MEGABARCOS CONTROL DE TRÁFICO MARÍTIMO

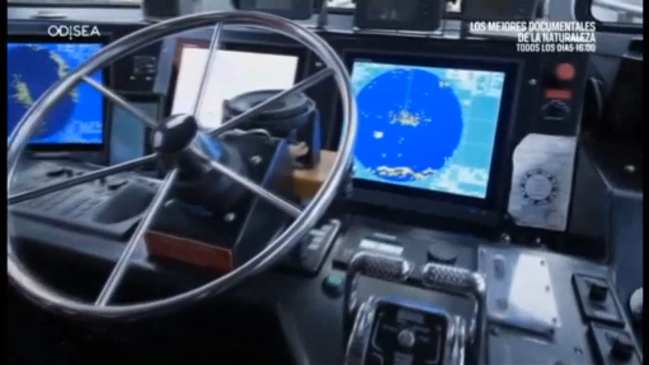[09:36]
el barco piloto está equipado con el sistema de información y visualización de
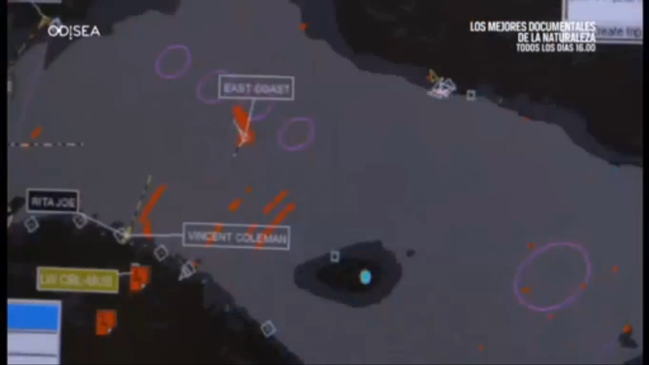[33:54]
tráfico de Halifax aquí East Coast vamos a virar en el pondeadero anterior a la salida pasaremos junto a Lotion X Sunderland
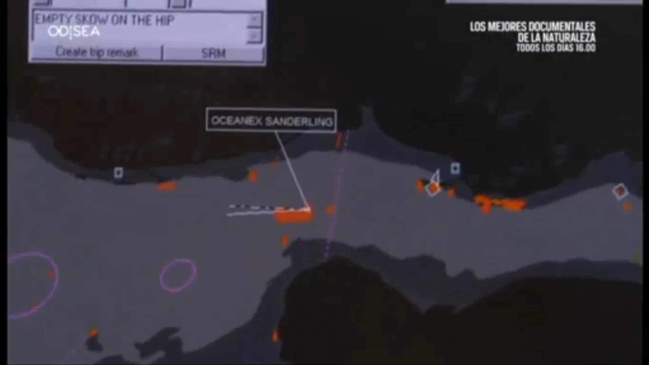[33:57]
avisaré en 12 minutos East Coast aquí tráfico recibido el Rita Joe
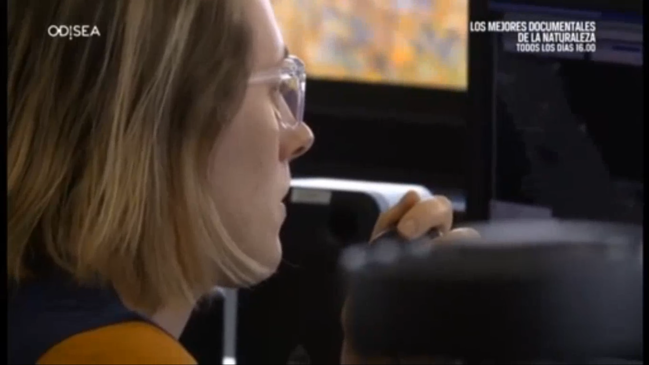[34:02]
está en el muelle del ferry se dirige al oeste cambio recibido gracias Sunderland
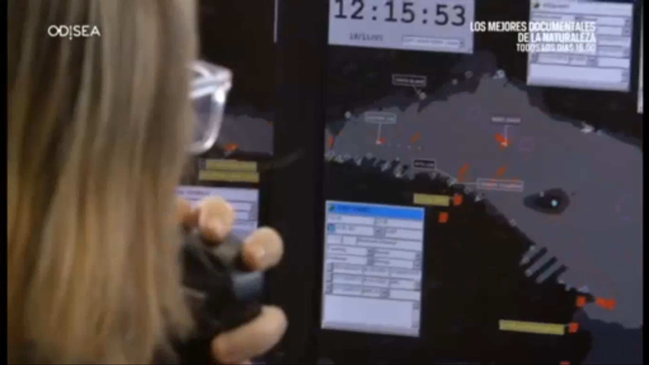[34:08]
aquí tráfico tráfico aquí Sunderland acopiado a East Coast se dirige
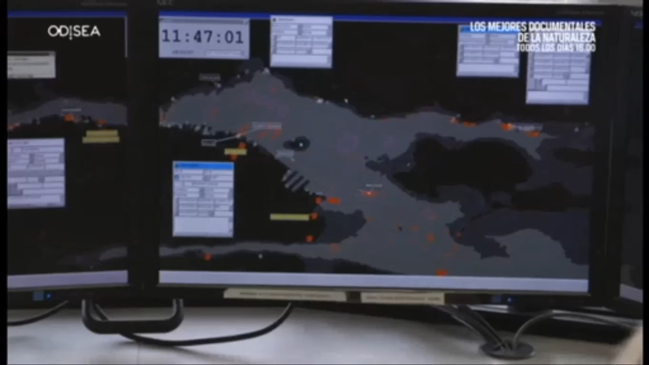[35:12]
informar hasta 8 veces más mientras entran en el puerto de Halifax desde puntos específicos no están marcados en el agua están marcados en las cartas así los
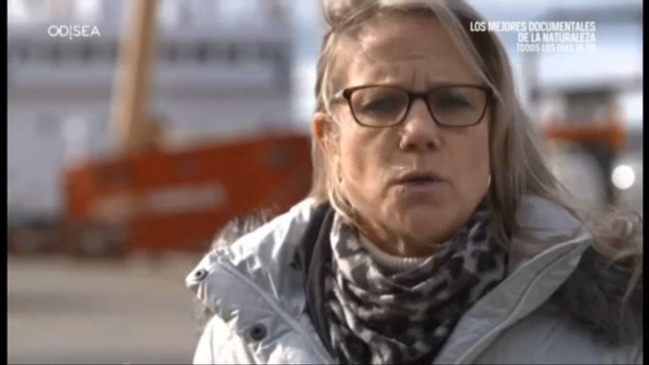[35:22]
prácticos saben desde donde deben comunicarnos su posición y su tiempo de llegada al siguiente punto
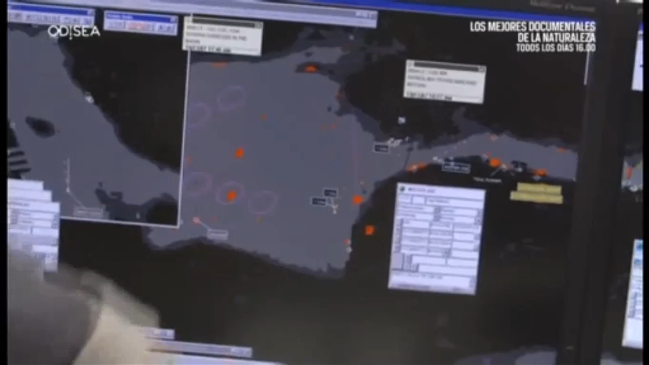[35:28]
entre tanto tráfico de Halifax utiliza el sistema de información automática
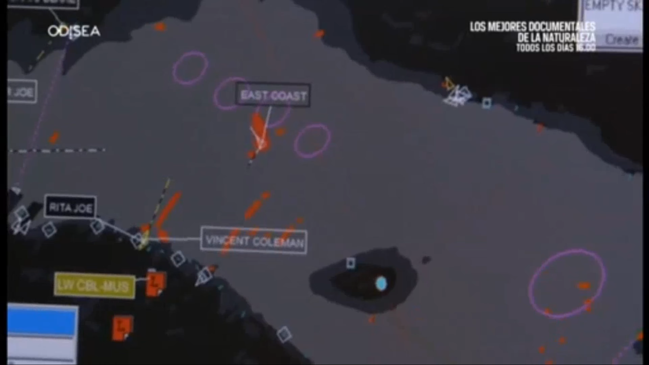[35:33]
o AIS para monitorizarlos los buques cuentan con un transpondedor que emite una señal la estación la recibe
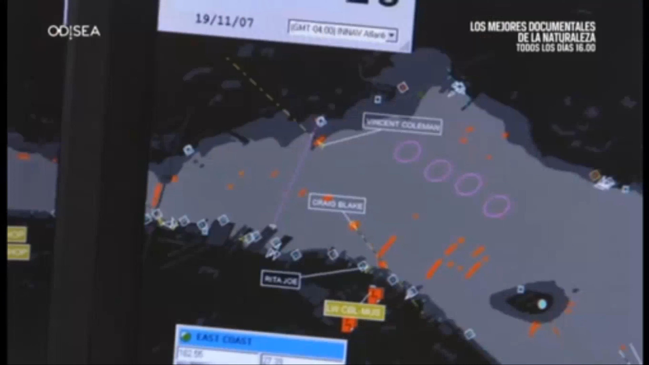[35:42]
y aparece en las cartas electrónicas la posición exacta
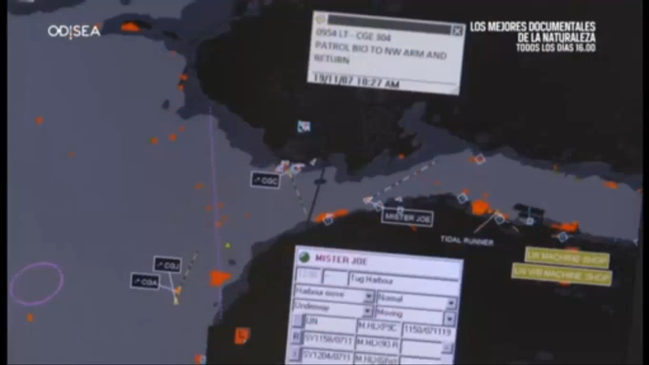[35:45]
del buque en todo momento cuando un práctico aborda un buque una de sus primeras tareas es contactar con este equipo
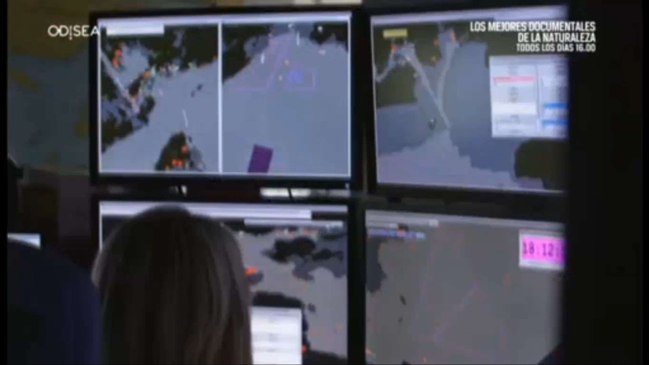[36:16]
estos controladores utilizan el alfabeto fonético de la OTAN para identificarlas la Charlie de entrada la Delta de salida la Eco de entrada la Foxtrot de entrada y luego hay dos líneas de tráfico costero que entran por el este por la Yankee 1 o por el oeste por la Sierra 1